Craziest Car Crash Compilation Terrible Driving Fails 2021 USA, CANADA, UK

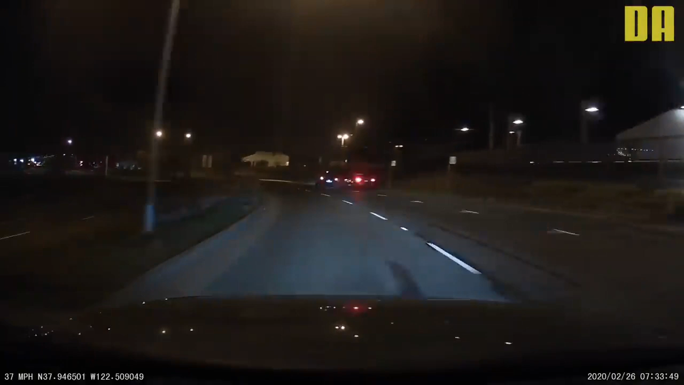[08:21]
Oh, he just hit a car. His car's disabled now. Okay, what did he hit? A parked car on the side of the road. Where at? Right near the ferry building.